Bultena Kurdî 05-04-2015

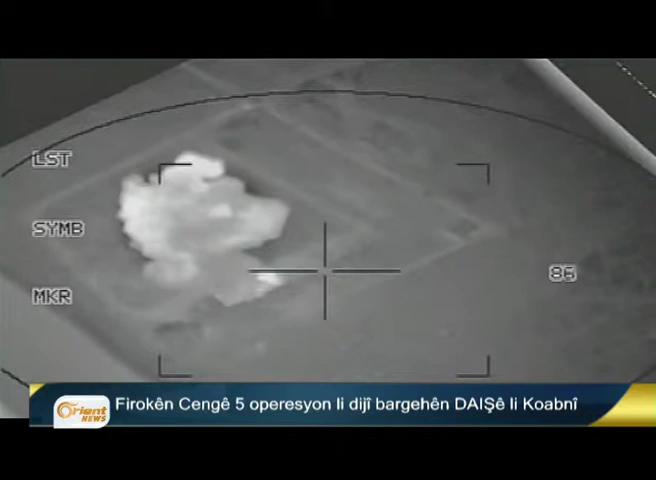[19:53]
لگوری وی دخویانه که شش جوان ایریشان روجاوه کردستان بون که پنج لحریما کوبانی بون و یک جیل نیزی باجار حسکی بو. ارتش امریکی هر وها بالا فرن هفپیمانی نه اوپرسیون
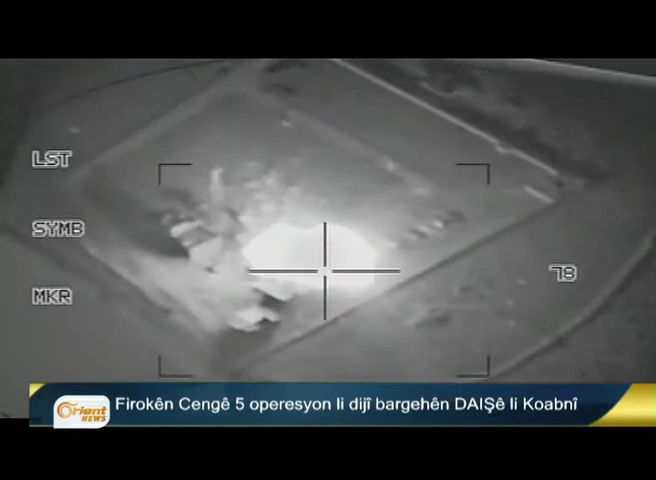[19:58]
آسیمانی لعراق پیک آنی ده همو ایریشن زیان مزن گیشتن داشه.